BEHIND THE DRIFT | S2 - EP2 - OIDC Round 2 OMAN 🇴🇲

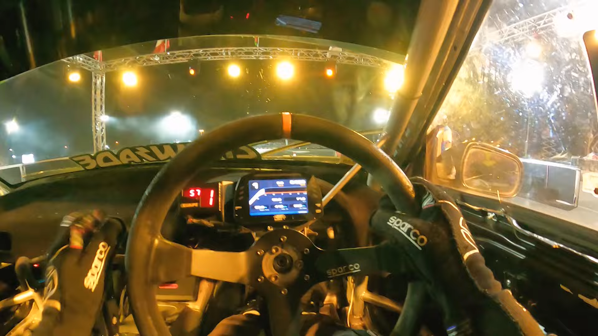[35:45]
Here we go, Baggsy lights up the tyre straight away. Fontaine hungry.